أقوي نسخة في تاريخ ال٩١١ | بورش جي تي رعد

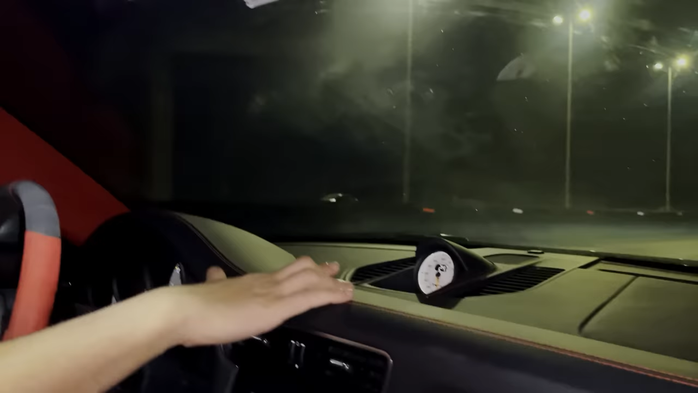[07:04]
في برضو موضوع الكرونو او الستوب واتش اللي هنا دي خلاص اه فيها الساعة من جوه واحنا بنسور بوس الساعة تلاتة العشرة الفجرة عشان الشارع تكون فاضية وفيها الستوب واتش اللي ورا